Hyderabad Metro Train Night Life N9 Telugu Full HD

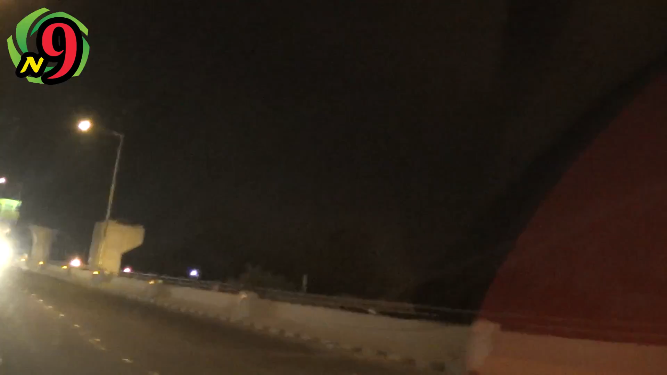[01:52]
సో ఇంకా వెళ్తూ చూస్తూ ఉంటే మొత్తం ఈ రోడ్ ఎంతవరకు వెళ్తుందో,
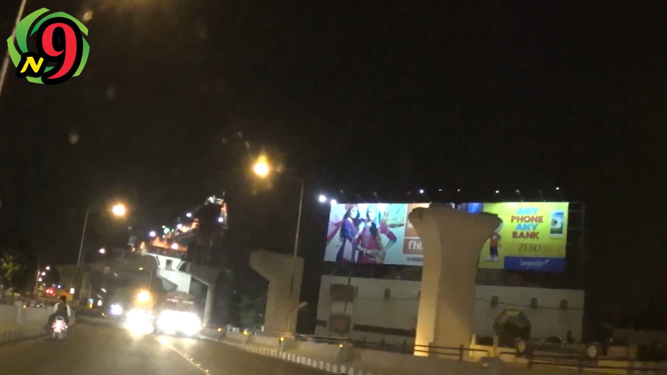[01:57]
ఈ మెట్రో ట్రైన్ కన్స్ట్రక్షన్ అప్ టు ఉప్పల్ క్రాస్ రోడ్స్ వరకు ఉంది.